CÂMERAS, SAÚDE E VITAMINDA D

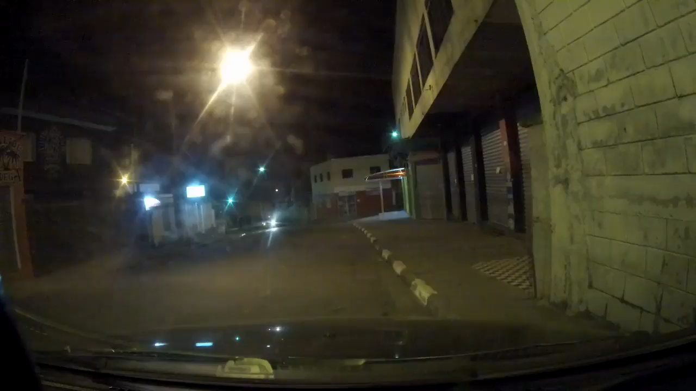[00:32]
Também, né, tem uma luz piscando na porra da câmera. Eu não gosto dessa luz piscando, porque chama atenção, né? O GoPro também fica piscando, né? Não sei se aquela GoPro, a nova, a 6, a 5, tem alguma luz piscando. Nem a ActioK, eu não sei. Puta, ActioK, falando nisso, bem que eu queria, hein? Ó, vai vendo.
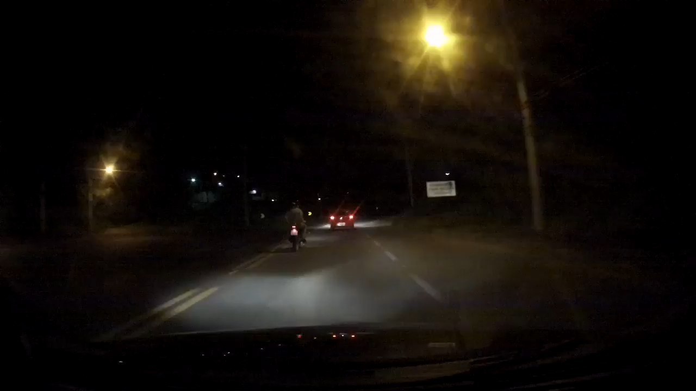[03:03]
Deve ter, já acabado, não sei. Tô por fora da Copa. A lua tá meio, ela não tá cheia, ela tá bem, como é que fala isso, minguante? Ela tá, tá aquele rabico só, sabe? Tá ali no horizonte, não sei se tá pegando na câmera, acho que não. Mas tá lá no fundo. Essa câmera tem o negócio da iluminação, sabe? Eu deixei no máximo, mas eu tava testando, pra mim não tá fazendo diferença nenhuma. Eu deixei até uma configuração incandescente,